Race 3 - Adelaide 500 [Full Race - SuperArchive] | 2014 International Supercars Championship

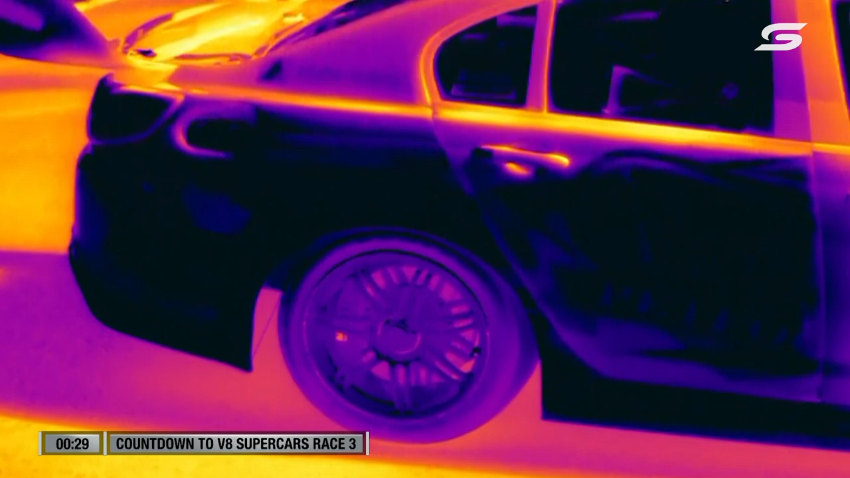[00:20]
Fascinating technology, this. So the guys, they're about to commence their warm-up lap.
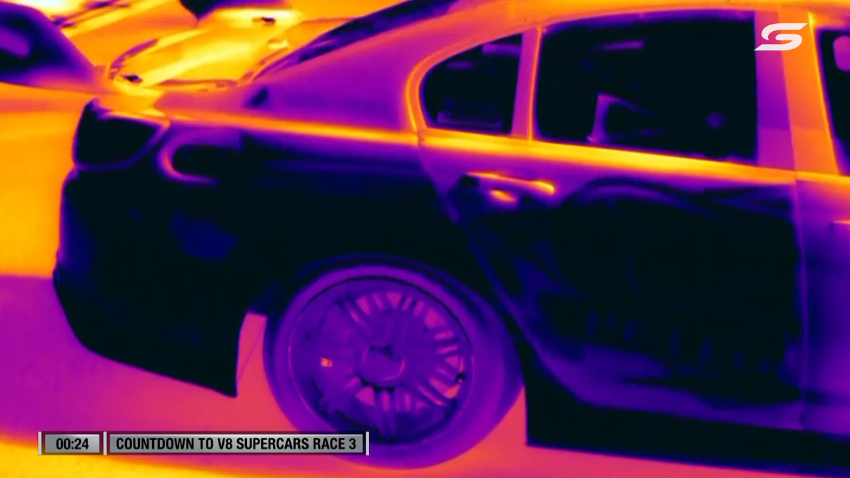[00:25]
And what you want to do as a driver here is lay some nice rubber, do a big burnout,
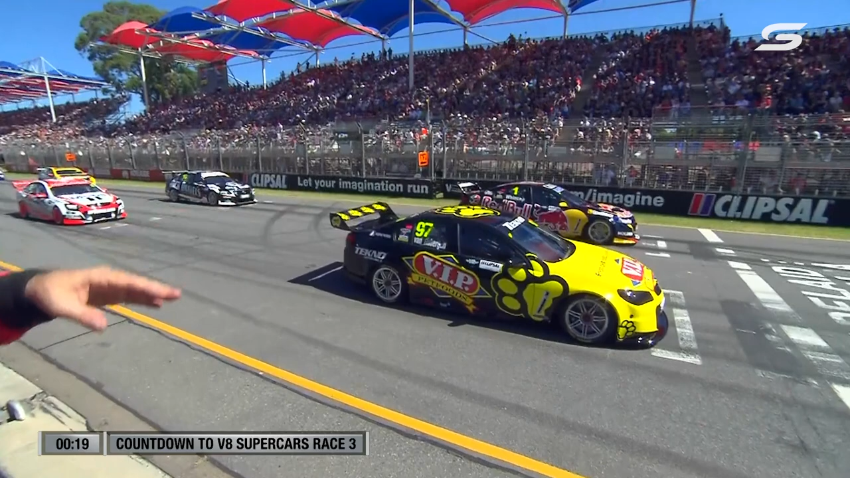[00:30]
and come round, and when they grid up, and we'll have a look at that in a minute, you want to line up exactly on that point. And see where they are there now. You can take your front wheels, if you like, right up to the white line. You don't actually have to take your splitter or the piece out the front there behind the white line. You can go further if you like. And it's very hard for the driver because he actually can't see up there to his bonnet.
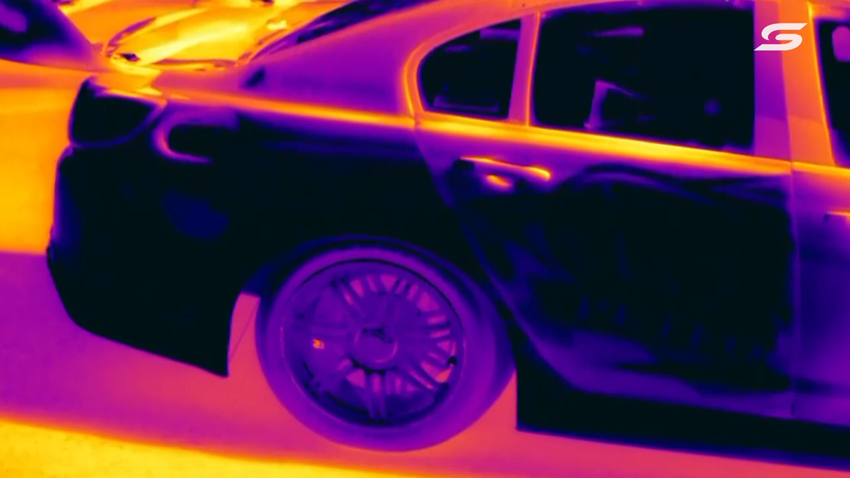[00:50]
Now, watch this on the thermal imaging. There you go. Evidence of the burnout they've done.
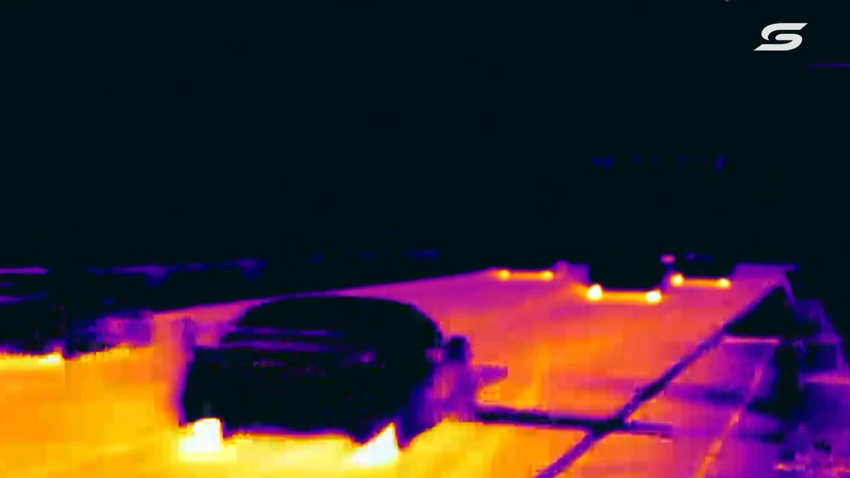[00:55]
He'll come around and try and put the car whack straight back over the top of those two marks.
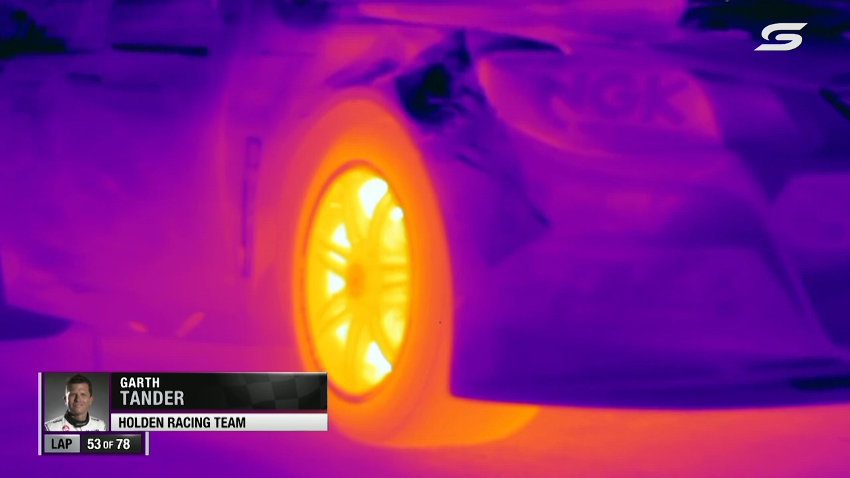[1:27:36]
Thermal camera locking on Garth Tander in the pits. Look at the heat generated from those brakes.
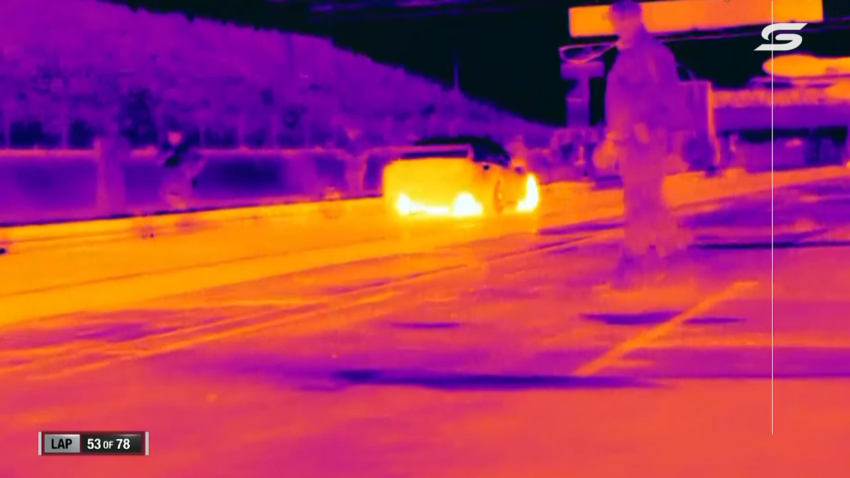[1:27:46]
And that's where the drivers really feel the heat. Pit lane, drive through penalty, car one.